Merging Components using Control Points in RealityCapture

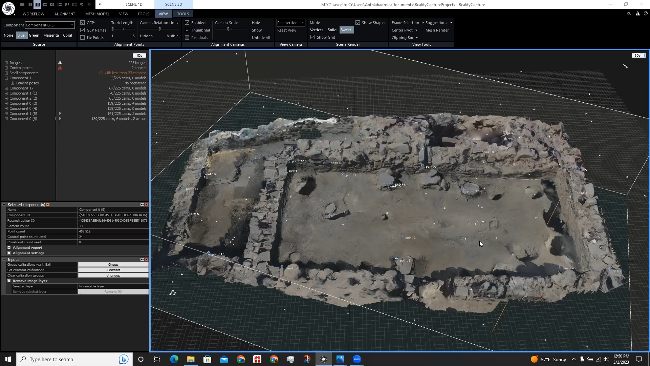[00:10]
In this tutorial, I will show you how we can use control points in reality capture to create more completed 3D models of archaeology sites. The data we will be using is a site in Peru with the photographs provided by Professor Paul Goldstein at the University of California, San Diego. These photographs were taken back in 2003, right around the time digital cameras were being used in excavations.
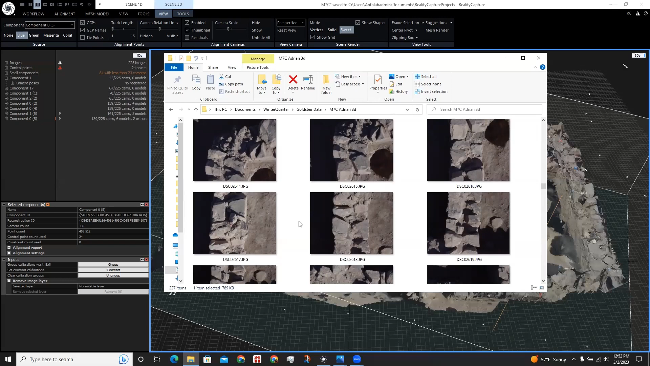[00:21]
As you can see, these cameras were pointed overhead as well as in different angles.
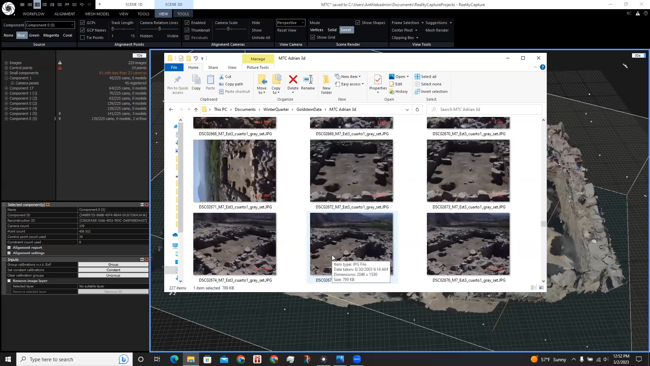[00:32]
When I first started on my workflow in RealityCapture by aligning images and landing the process, it actually created two components of the same site with each missing parts from one another.
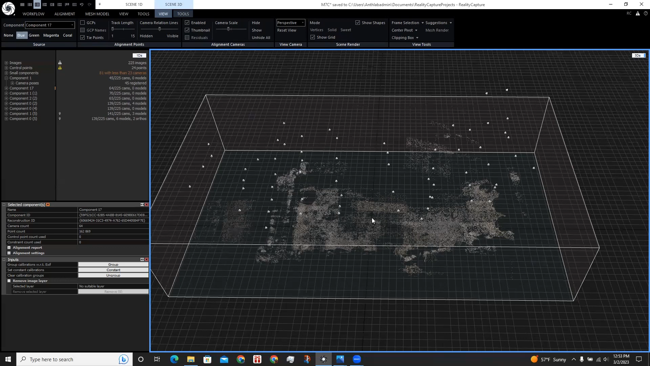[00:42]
For example, this component 17 and this one used the overhead cameras and this other component used the cameras pointed at different angles.
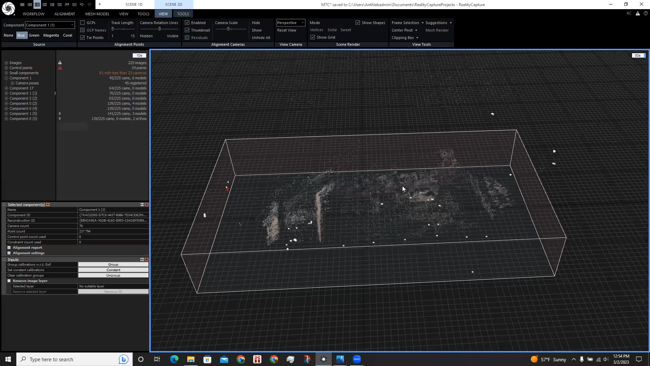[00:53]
To have one single component that uses more camera poses, we can merge these two components by adding control points to our model.
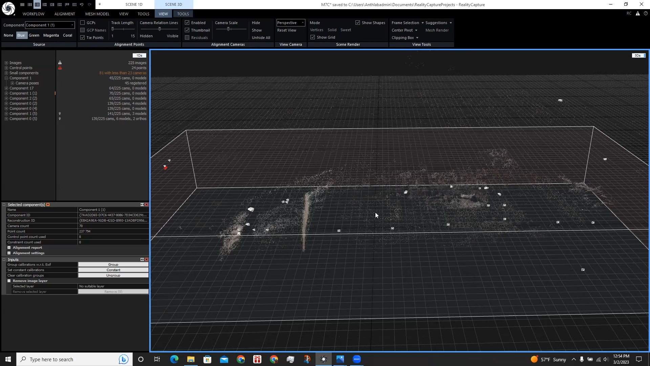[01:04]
Luckily for this site, there are many nails placed around the site that we can use as control points. To place control points, go to the alignment tab and click add control points.
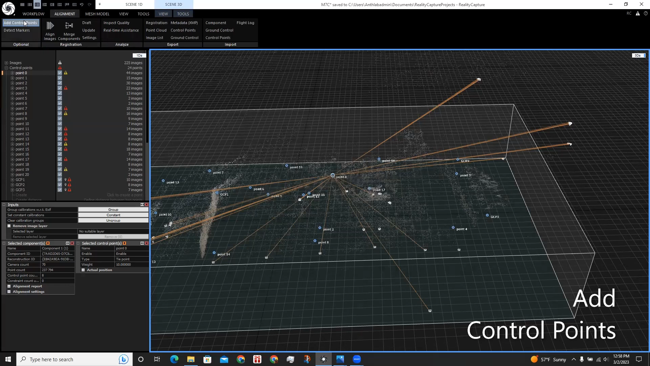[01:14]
Now when we hover over our 3D data, it will show how many cameras were recognized and pointed in the same direction.
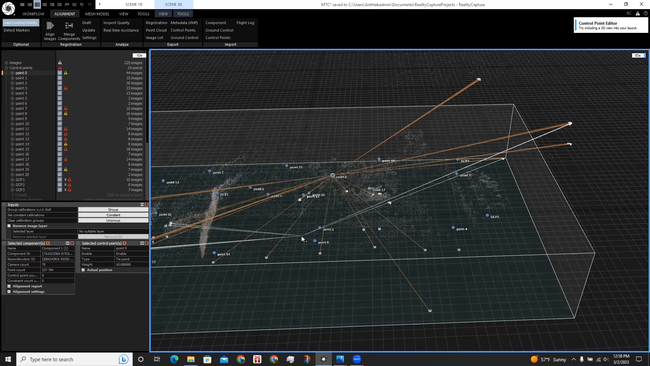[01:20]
We could view our 2D data while doing this.
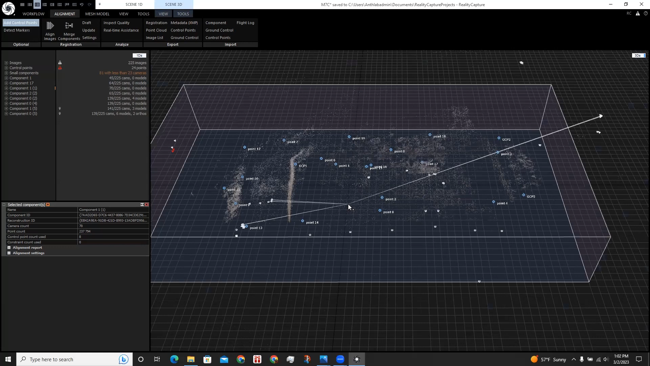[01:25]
Click on another layout.
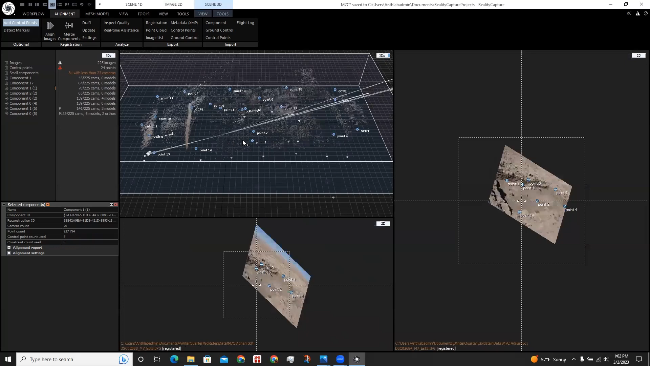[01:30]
Now when we hover over, we can see where the camera is predicting where the control point is.
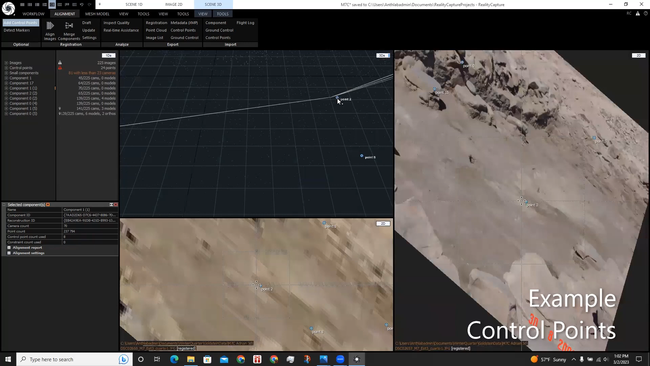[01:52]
For point 2, for example, it's pointing at this nail over here and for point 1,
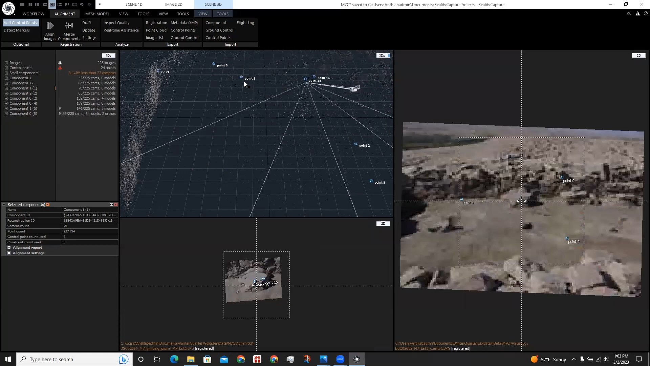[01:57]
it's pointing to this nail over here.
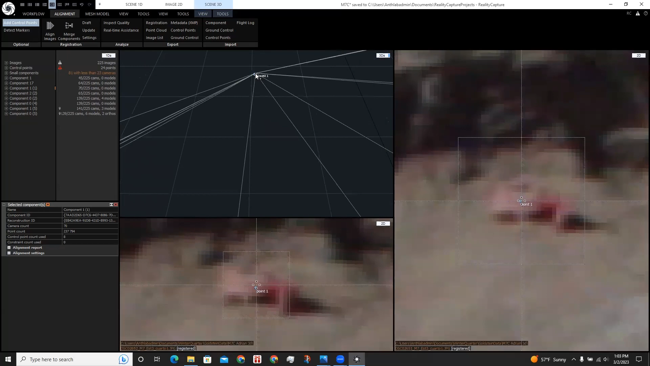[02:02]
We could also use other features of the site to create control points, not just nails. Maybe there's similar rocks between images.
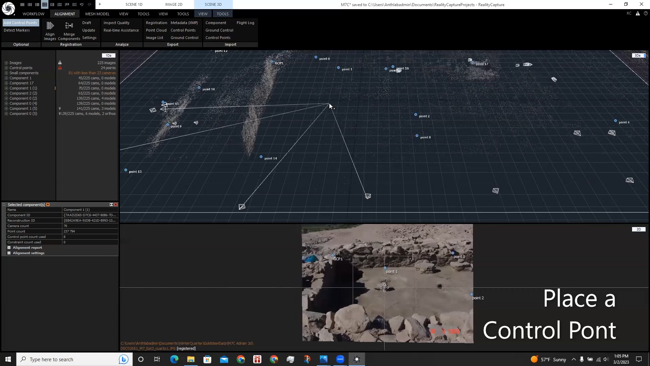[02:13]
So if I zoom in here, I'm going to find a corner that seems to have the most cameras pointed using these white lines.
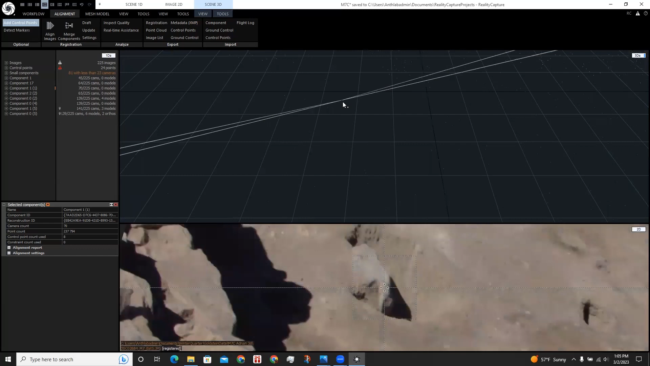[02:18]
Let's choose this one.
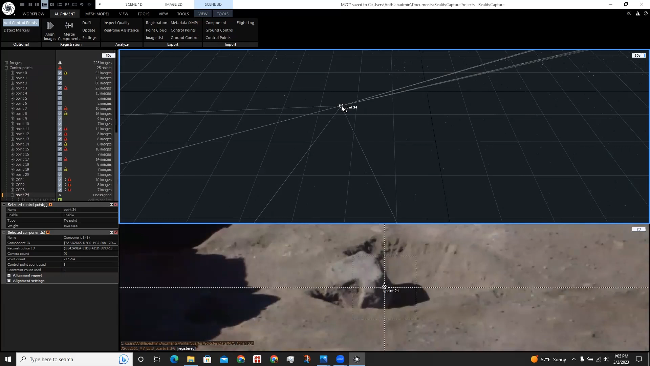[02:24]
So this one created point 24. Deselect add control points.